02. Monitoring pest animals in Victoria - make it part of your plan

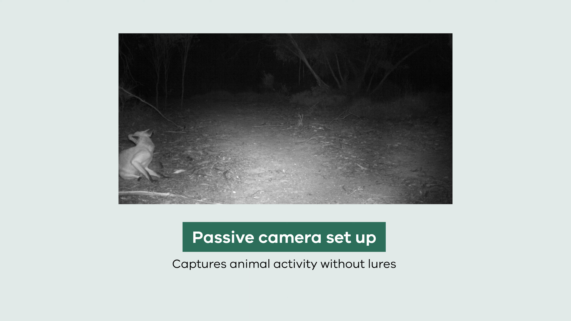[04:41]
the animal in the landscape doing its natural thing so they're just passively moving through the landscape
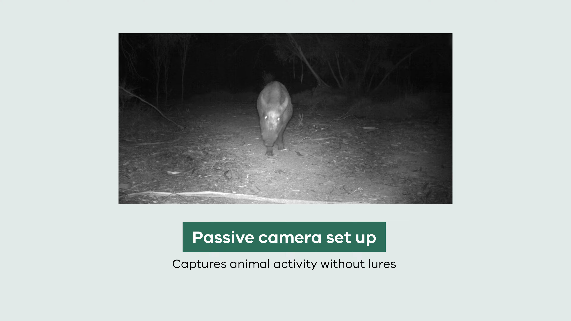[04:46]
and that's generally used to get a count on population the other thing you can do is use an active set and
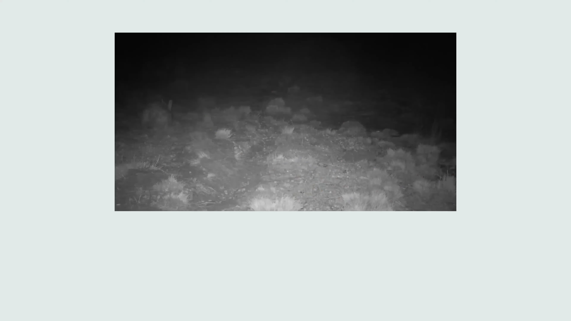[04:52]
that's where you'd use an actual lure to bring an animal to a particular area and
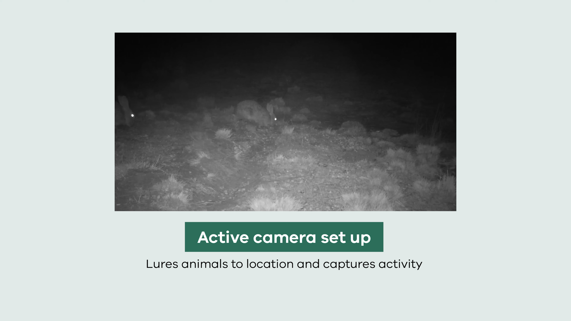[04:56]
count them that way and sometimes that would even be considered well what you would use for doing baiting and and things like that too.
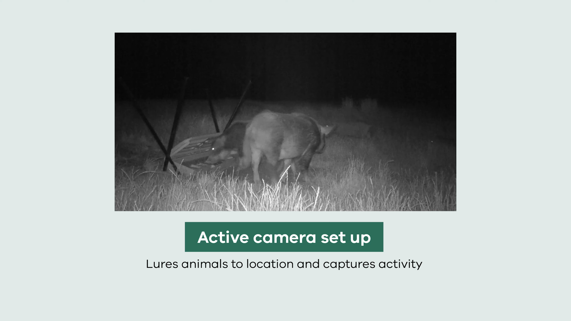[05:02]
Okay so once you've found the place that you'd like to actually place your camera in the landscape the next thing you've got to think
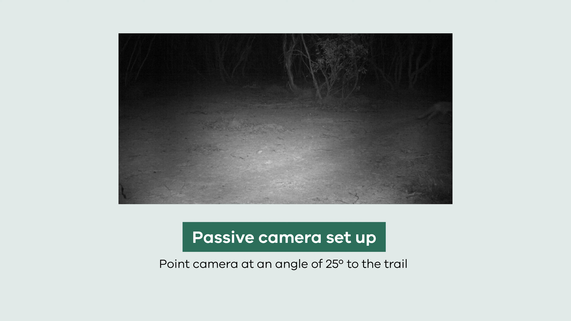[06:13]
make sure it sort of captures images as the animal walks up and along and past so
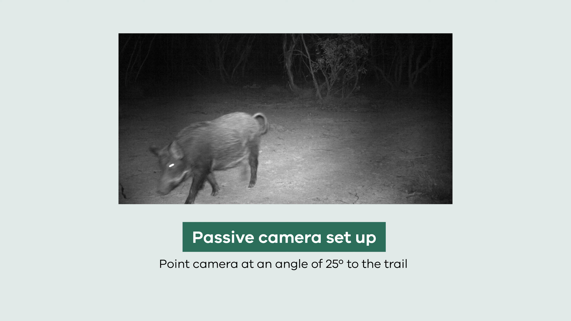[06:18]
a little bit different if you're going to be monitoring your bait station or something like that if it's a bait station same thing about the height really important to
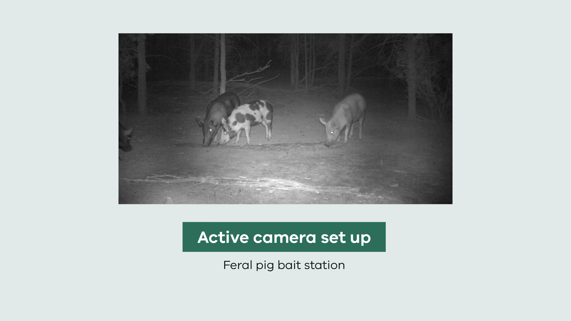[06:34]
say five meters away because you want to maximize that field of view and make sure that you get all the animals in the shot
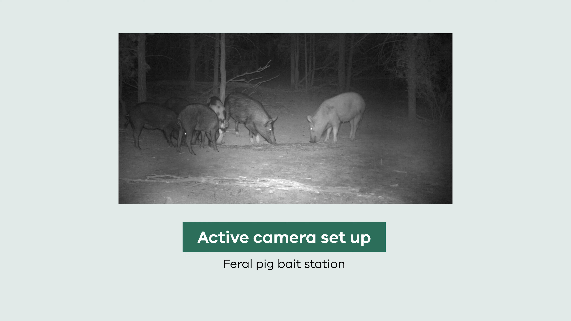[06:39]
the other thing are the settings on the camera itself when you're monitoring in the landscape
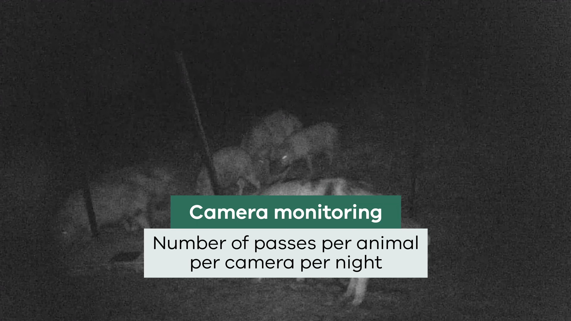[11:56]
of passes per species per camera per night if using camera monitoring the average number of individuals per